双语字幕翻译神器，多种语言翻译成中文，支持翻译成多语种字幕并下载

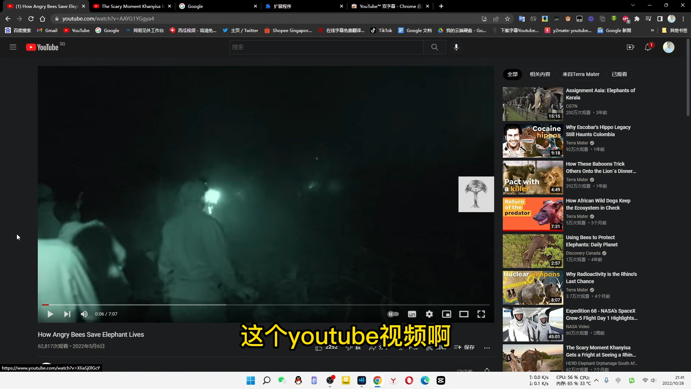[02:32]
我们随便打开一个英文的这个youtube视频我们播放一下
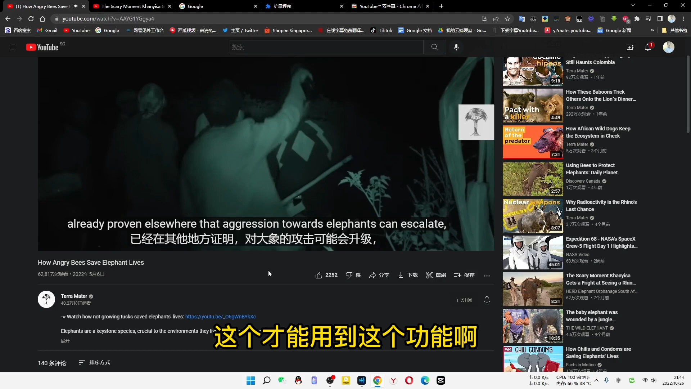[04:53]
能用到这个功能才能用到这个功能点这个就可以打开那假设像我们看这边这个字幕